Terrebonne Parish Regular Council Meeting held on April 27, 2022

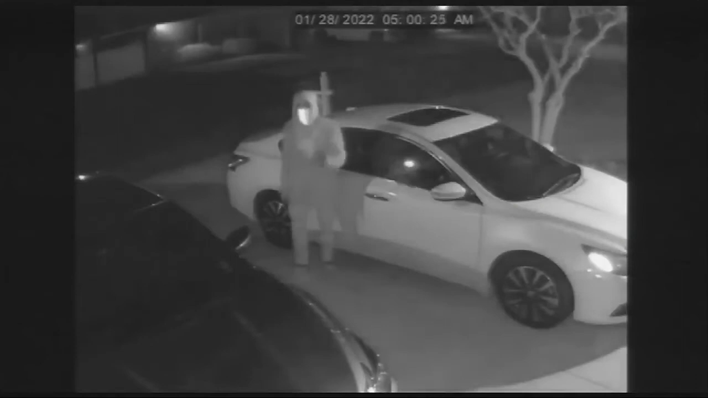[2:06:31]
also in reference to individuals that just walk through neighborhoods pulling on vehicle doors and things like that. This one right here was actually at the Houma Police Department right in the backyard,
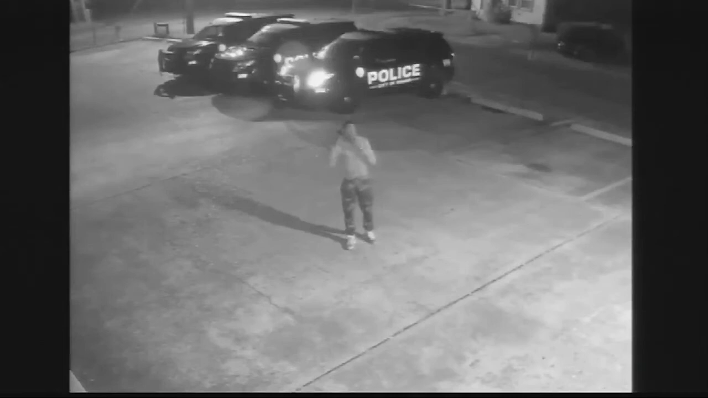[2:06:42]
and the guy had an AR-15 strapped around his back and waiting for officers to either come in, come out of the facility itself, and the cameras allowed the officers to strategically interact with the individual, eventually making the arrest with no shots fired or anything like that. As you can see, this one right here, look at it very closely. Tell me in the video, what is the crime?